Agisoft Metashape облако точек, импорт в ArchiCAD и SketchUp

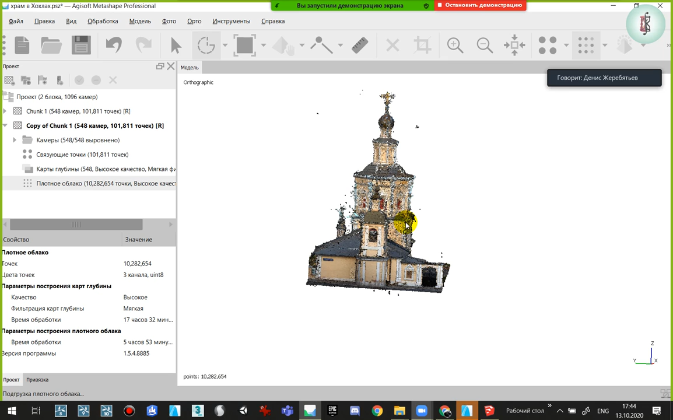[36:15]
Предположим, вот она у меня. Памятник.
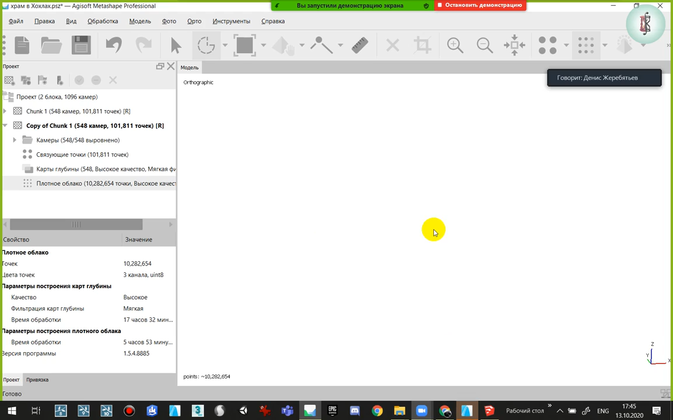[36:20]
Так, ну. Конечно, взвесь под зданием. Я сейчас автоматически постараюсь удалить. Наверное, это самое ужасное. Так.
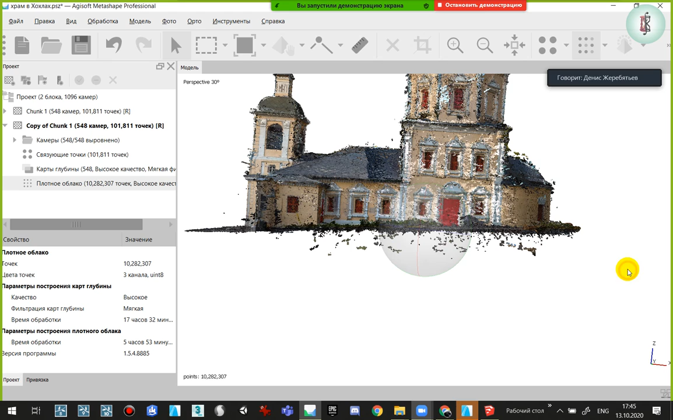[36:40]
Сделаю квадрат. Иногда можно удалять квадратным выделением. Брать не то, которое я использовал. Лассо. А выбирать квадратное выделение и просто им удалять.
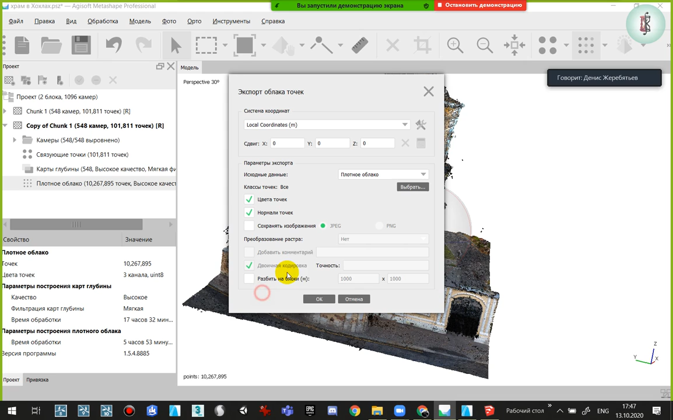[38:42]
Потому что, если мы оставим GPS-систему, он унесет эти облака точек куда-нибудь там за пределы пространства. Все.
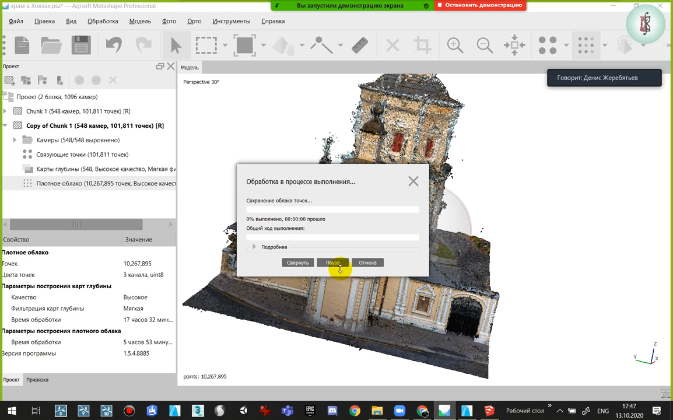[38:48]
Дальше пошел экспорт. Посмотрим, сколько это облако будет весить.
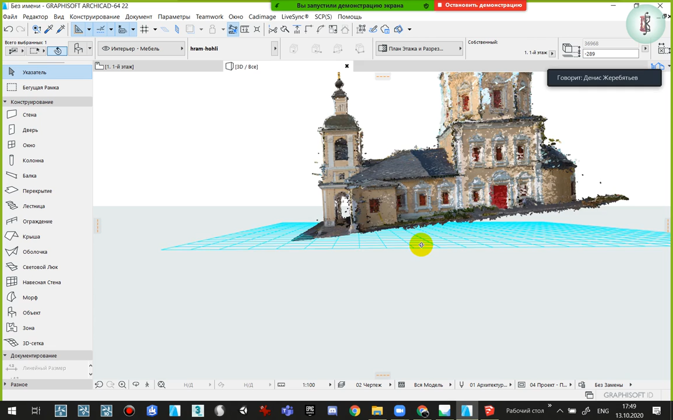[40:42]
Ну, и плюс, бывают иногда какие-то погрешности в расчете GPS.
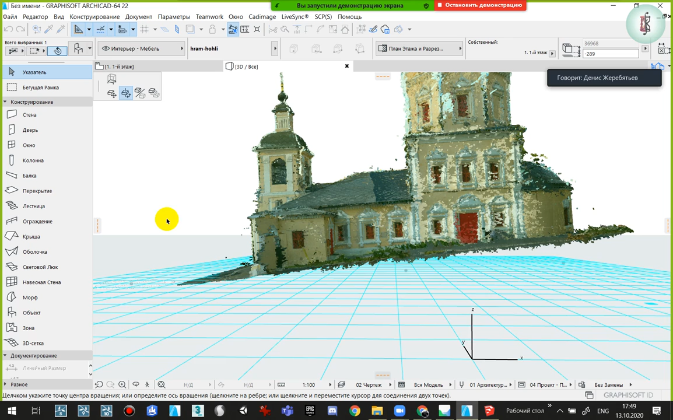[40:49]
И когда мы там совмещать будем с чертежами, в общем, это облако можно чуть-чуть опустить.
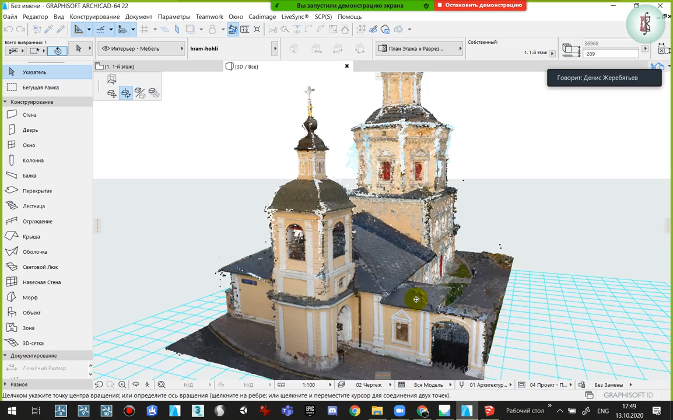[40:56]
Да, то есть, или там развернуть как-то. В общем, вот оно у нас получилось. И уже, ну, контуры здания читаются.
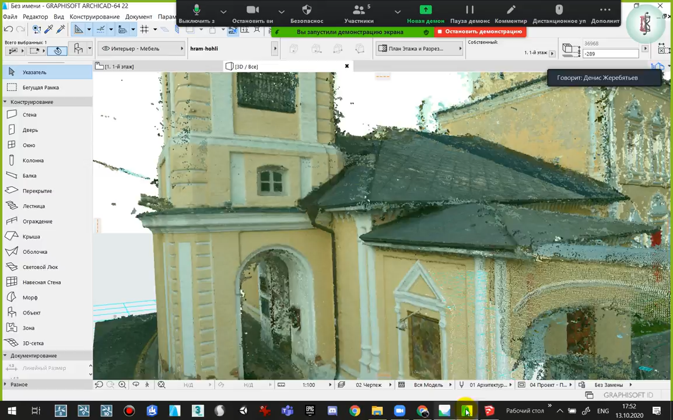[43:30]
Точнее, через программу, которая пересохранит облако из формата в формат. Потом в будущем я чуть-чуть про нее расскажу. Итак, перед нами вот оно, это облако, точка, SketchUp. Тоже очень приятно. И для тех, кто у нас работает в SketchUp, я хотел бы, конечно, чтобы вы сами могли попроектировать.
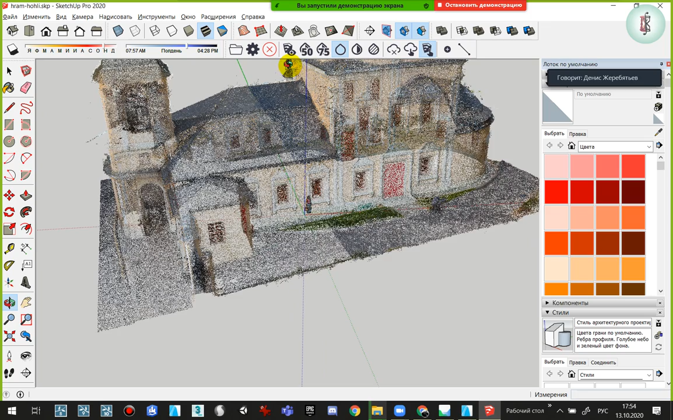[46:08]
Пока переписывается, примерно расскажу, как происходит проектирование, да, то есть, ну, это разные инструменты, которые у нас здесь присутствуют.